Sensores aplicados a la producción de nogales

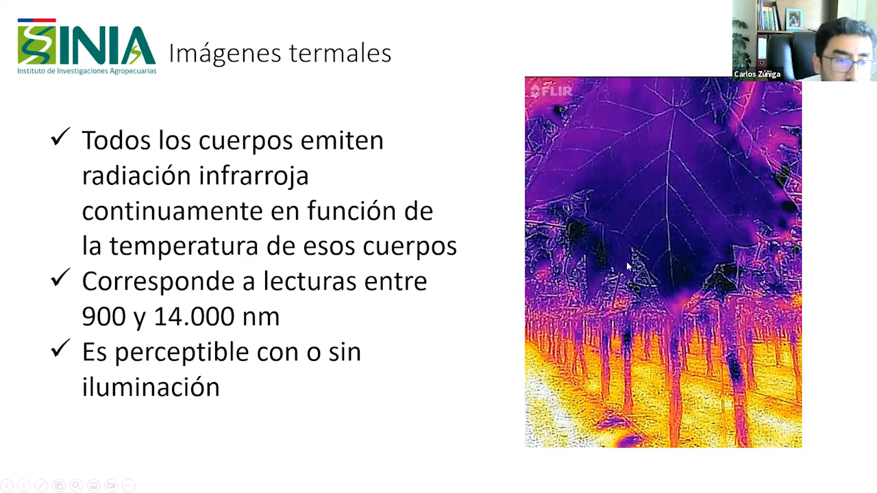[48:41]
se ven más fríos, el suelo tiene una mayor temperatura. Las plantas están en un nivel más bajo de temperatura, digamos, ¿sí? Esto nosotros observaríamos en una imagen termal, ¿sí?